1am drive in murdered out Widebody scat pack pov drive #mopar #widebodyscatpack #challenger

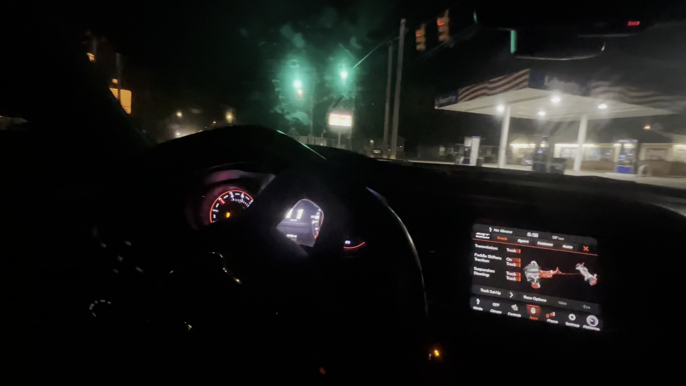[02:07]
But, as y'all can see, if you watched the last video, I had a tinted cracked windshield.
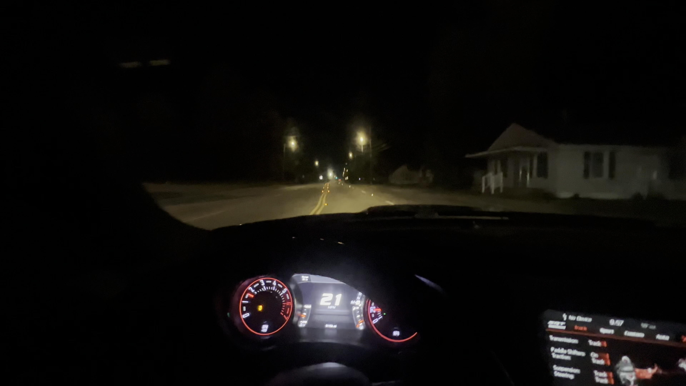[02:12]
But, now, I have a untinted fishbowl brand new windshield. So, as I promised, I did get that windshield replaced. Now, I just got to get it tinted. That's going to be the hard part. Because my tint, man, is always busy.
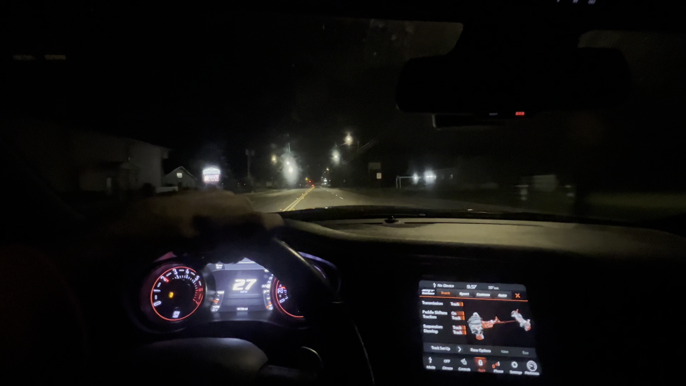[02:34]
So, I can't really get in contact with him. Not get in contact. When I get in contact with him, I can't really schedule anything with him to get that tint taken care of. Because he's always kind of busy. But, uh, and excuse that windshield.